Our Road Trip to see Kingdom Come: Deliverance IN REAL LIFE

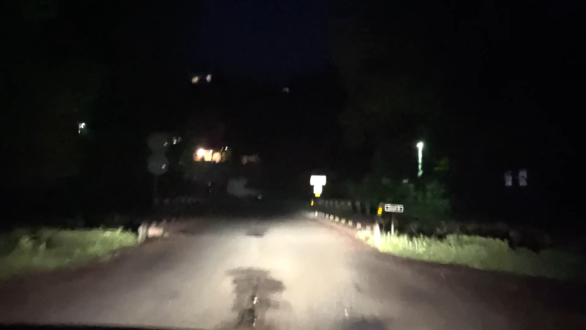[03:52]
There were very few road signs on the way, and by the time we were about ten minutes away, we didn't pass a single car.